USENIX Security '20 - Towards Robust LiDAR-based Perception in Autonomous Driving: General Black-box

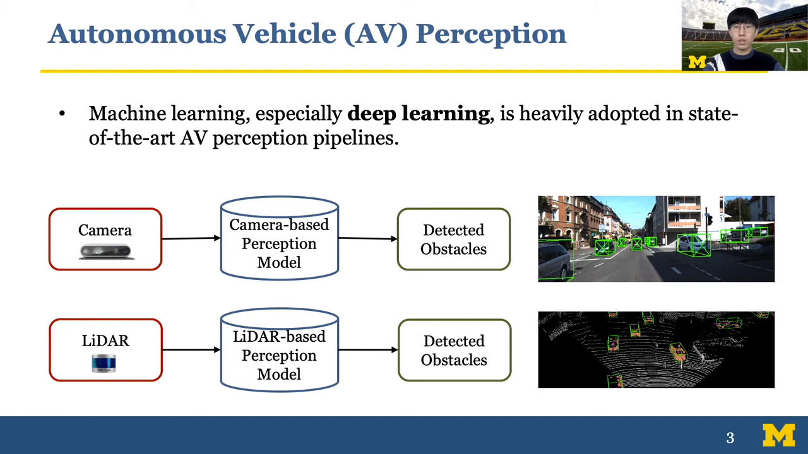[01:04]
where the camera generates 2D images and LIDA generates 3D point clouds. As the red figure shows, the corresponding DNA models will output the bounding boxes of the detected object with its type and confidence scores. And extensive research efforts have been made to study the security of camera-based perception in the context of AV.
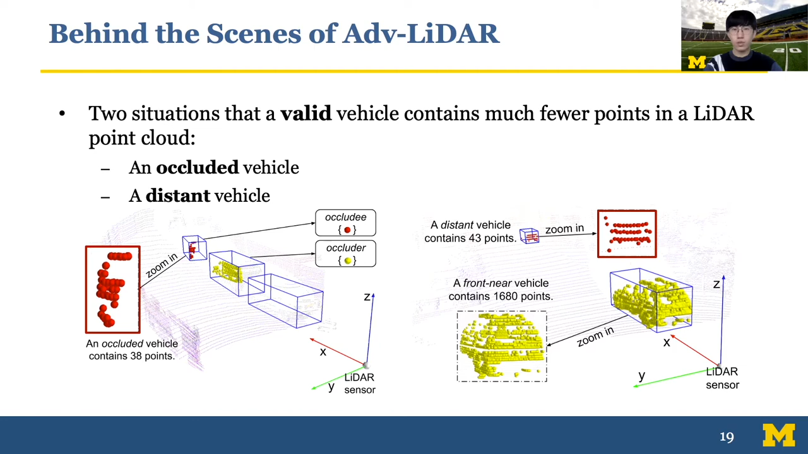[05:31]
And also, since LIDA scans uniformly in horizontal and vertical angles, therefore, the more distant an object stands, the fewer points it contains, which is also similar to human vision perception that distant objects occupy fewer pixels in our eyes. Based on those observations, we propose and validate two empirical hypotheses of potential false positive conditions that may contribute to the success of LIDA's spoofing attack.
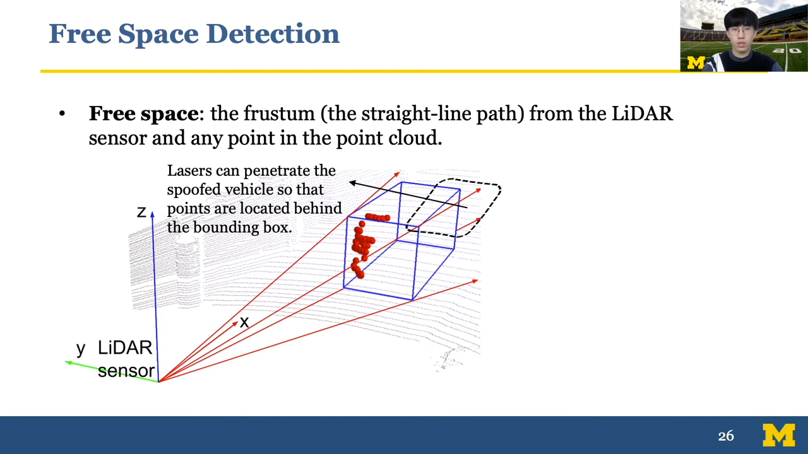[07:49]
Therefore, due to the limited sensor attack capability, there will be a large portion of free space inside the fake vehicle spawning box.